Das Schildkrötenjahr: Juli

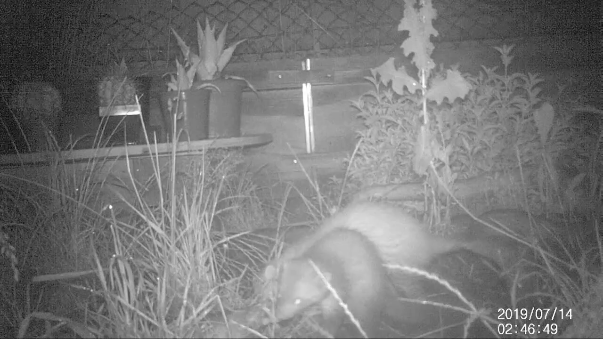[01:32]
die sucht sich der Mutter, wie ihr hier sehen könnt. Der Nachwuchs von 2018 hat sich prächtig entwickelt,